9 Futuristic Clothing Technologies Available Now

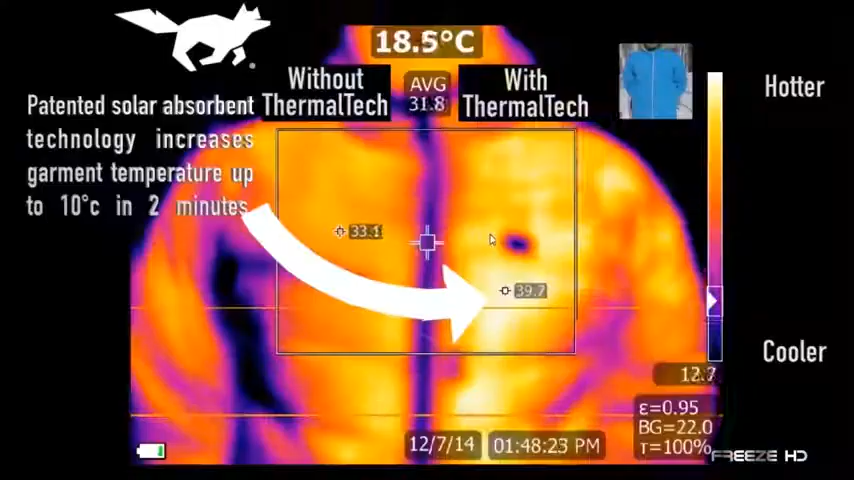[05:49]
warmth wearing a thermal tech jacket increases your
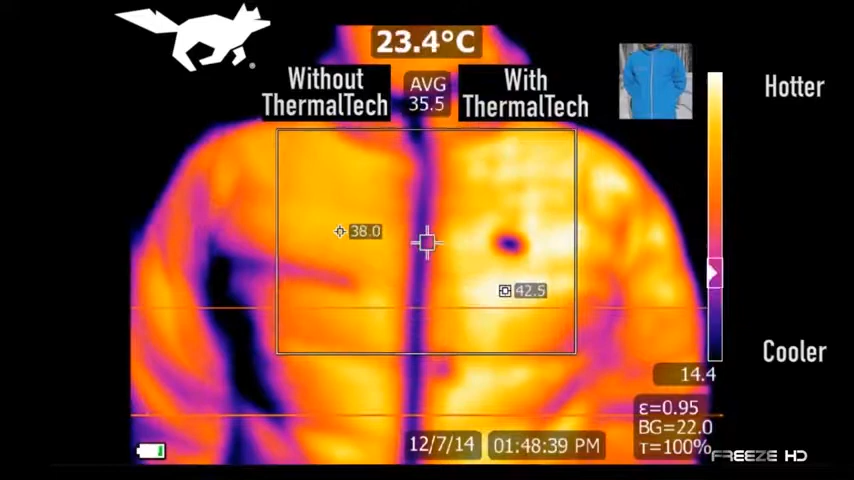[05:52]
body temperature up to 20 degrees fahrenheit or 7 degrees celsius in just two minutes